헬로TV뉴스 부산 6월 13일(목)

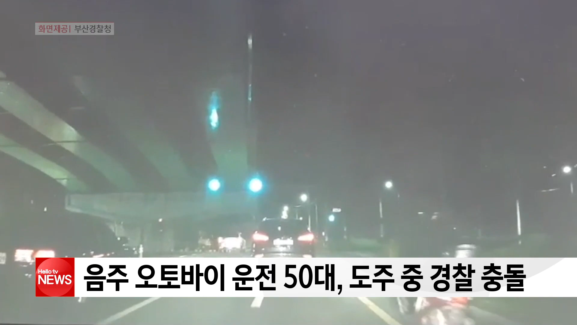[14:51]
이 사고로 음주운전 단속을 하던 경찰관 B씨가 무릎 등을 다쳐 병원으로 옮겨졌습니다. A씨는 지난 12일 밤 10시 45분쯤 번호판이 부착되지 않은 125cc 오토바이를 운전하던 중 경찰관의 정지신호를 무시한 채 달아나다 충돌사고를 냈습니다.